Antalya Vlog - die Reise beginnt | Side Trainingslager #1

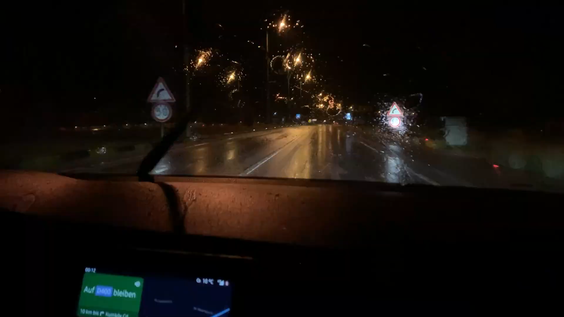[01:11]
Die erste Nacht, wir fahren zum Hotel noch. Wir haben gerade was gegessen.
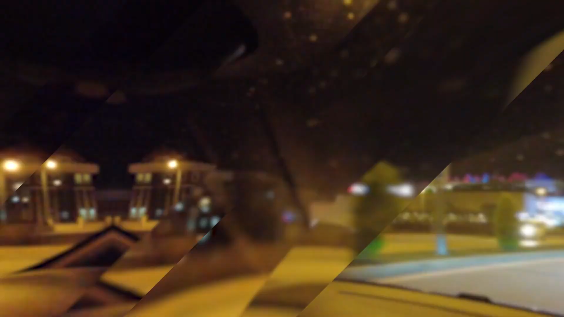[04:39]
Jetzt fahren wir zum Einkaufszentrum hier in Manavgat.